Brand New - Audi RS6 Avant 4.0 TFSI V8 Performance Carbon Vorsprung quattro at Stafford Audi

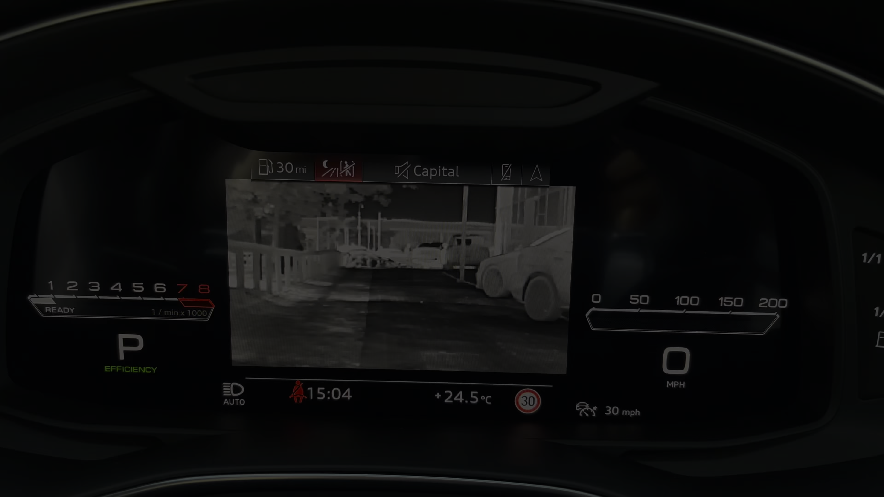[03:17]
Also on that screen you have your night vision camera there so you can spot any animals running out in the road in front of you and it just means it's that little bit safer as well.